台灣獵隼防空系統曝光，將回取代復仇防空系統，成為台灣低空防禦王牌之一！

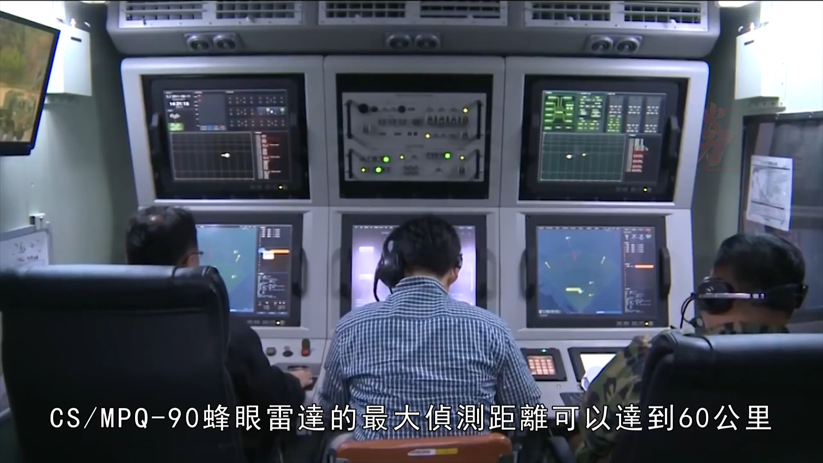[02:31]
眼雷达的最大侦测距离
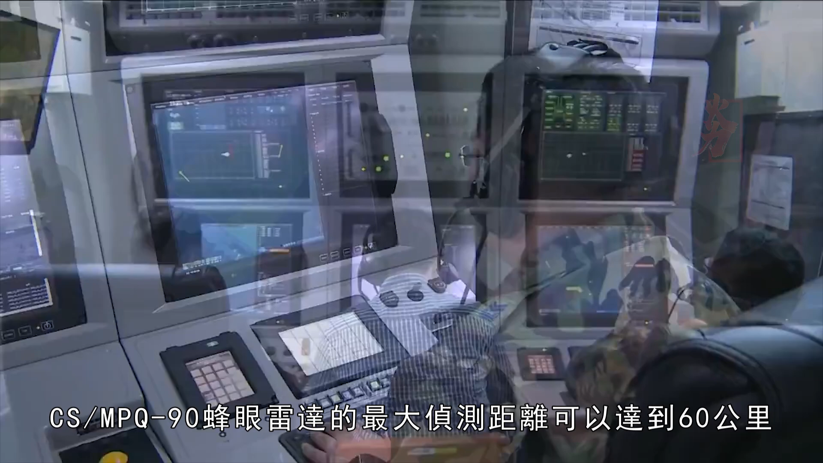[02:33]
可以达到60公里
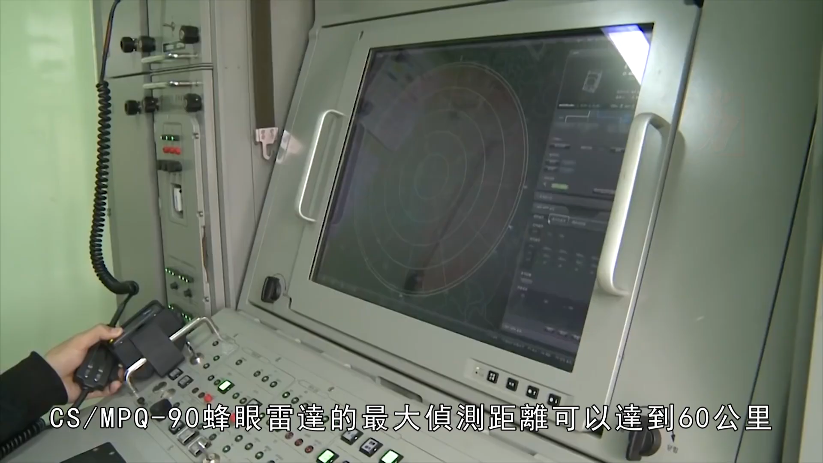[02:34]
能够同时追踪64个目标在追踪目标时可以同时
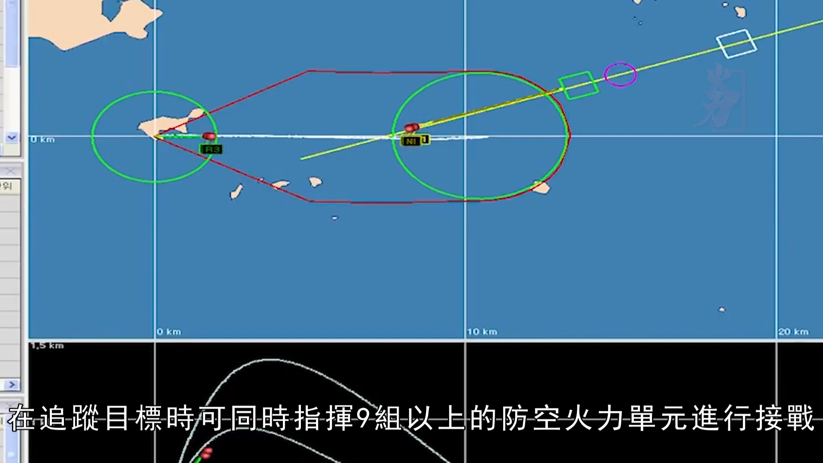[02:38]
指挥9组以上的防空火力单元进行接战这种性能还是非常不错的并
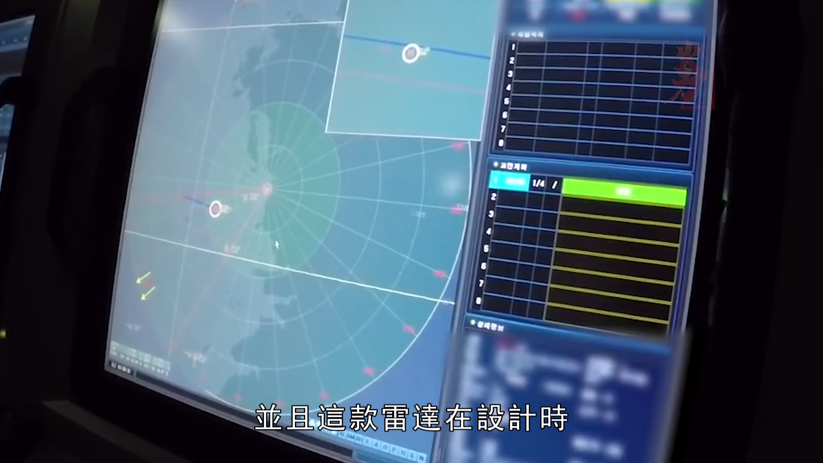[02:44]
且这款雷达在设计时还采用了很多的固态元件以及模组化抽换设计使用这种方式